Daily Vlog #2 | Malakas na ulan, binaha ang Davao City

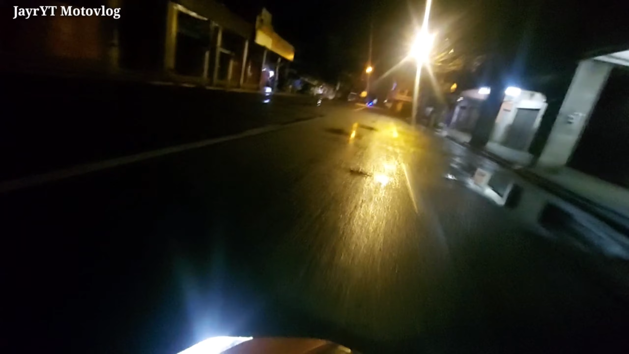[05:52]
Talagayan ng daanan Basta Madaling araw Madaling araw Kung magtatrabaho Sa mga Food delivery So wala kang kalaban Butya lang Wala na rin ulan Kaya isa rin yan Sa ano natin Sa mga Kalaban natin Sa Food delivery Dahil Matitinga ka talaga So ayan Kaunti lang Ang rider
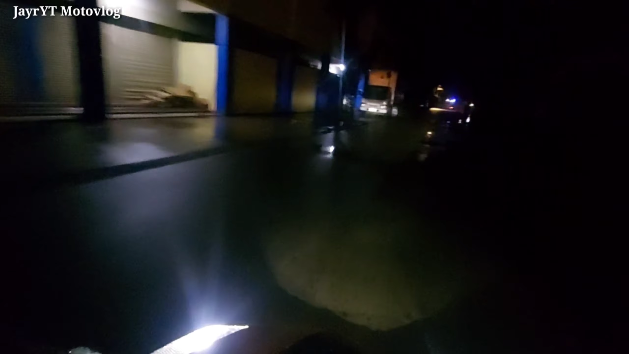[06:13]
Walang traffic Oops Yun nga lang Medyo hindi siya safe Kasi Siyempre Gabi na Pero marami Marami pa rin Mga customer Na umuorder Lalo na yung Mga nasa Online Online Working
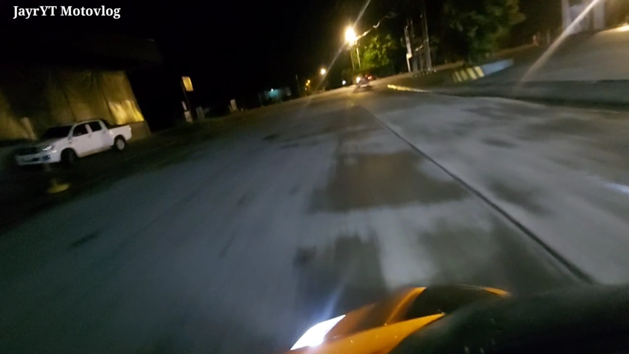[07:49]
So guys No choice Tayo Running flat Natin Natin Ng motor O Awa Naman So Uwi tayo Ng bahay At Kunin Natin Yung Isang Motor
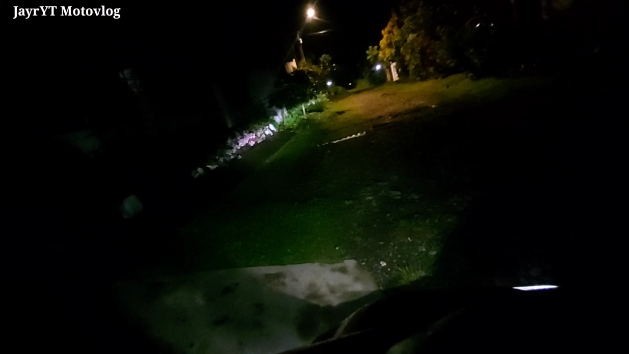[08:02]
Ang hirap Patakbay Ng motor Na flat Sa Araf Road